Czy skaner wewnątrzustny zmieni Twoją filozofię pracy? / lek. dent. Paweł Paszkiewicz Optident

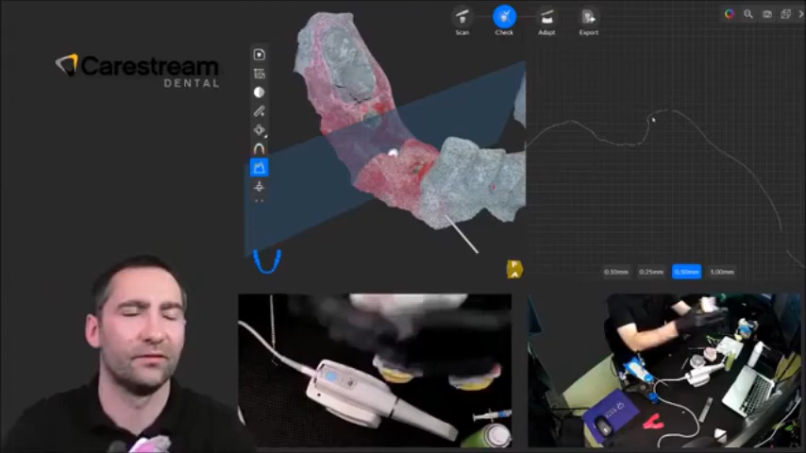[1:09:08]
To jest nasz pontik w przekroju. Tak, tu.
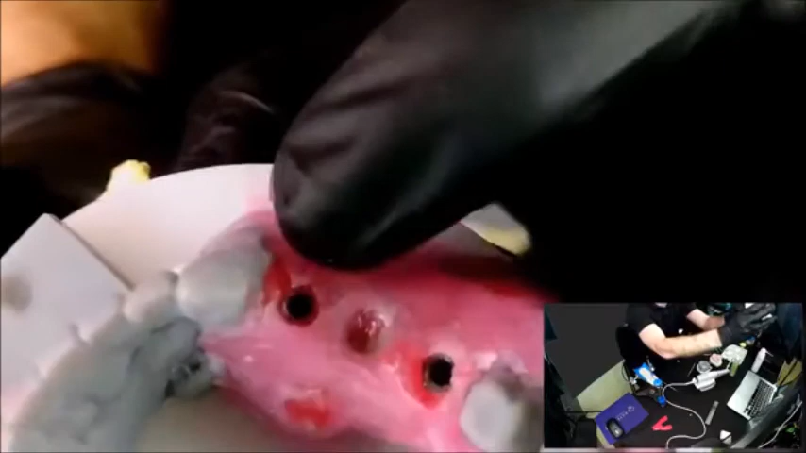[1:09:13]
I zobaczcie, że możemy go wymierzyć, wyliczyć
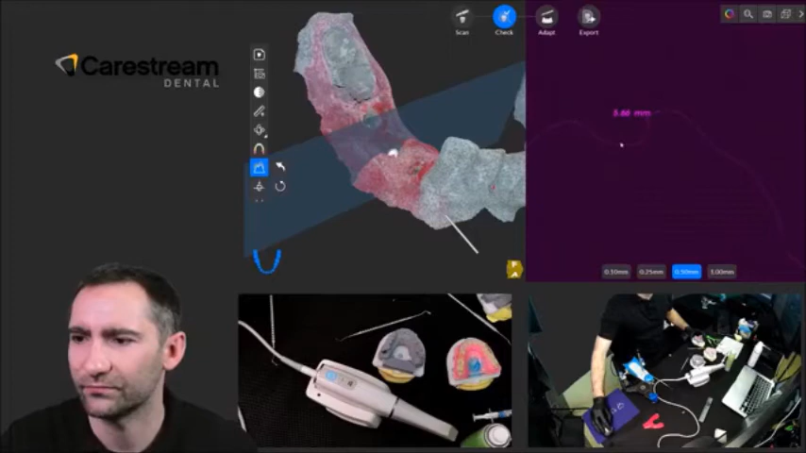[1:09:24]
i dzięki temu sprawdzić, czy to jest to, co potrzebujemy. Jeżeli nie jest to tym, co potrzebujemy, to możemy zrobić kolejny krok. Jeżeli jest to tym, co potrzebujemy, no to możemy się cofnąć i już to zostawić.
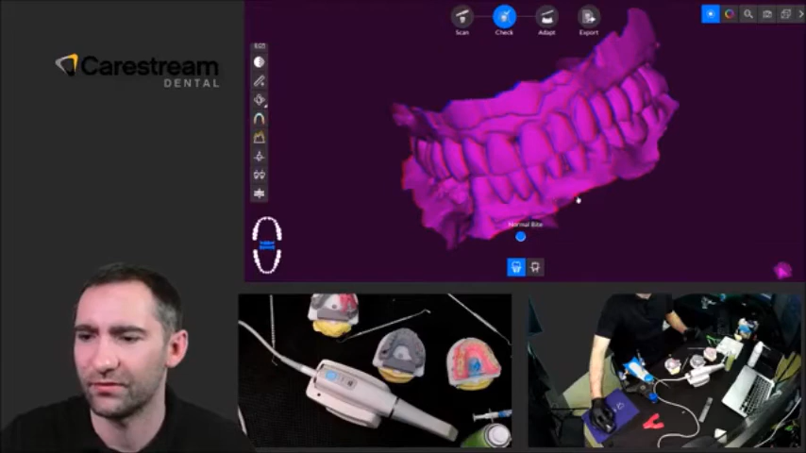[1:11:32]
Czyli wychodzimy z programu, zapisujemy jako odbudowa i czekamy, aż nam się pojawi finalny skan, który będziemy mogli wysłać do laboratorium.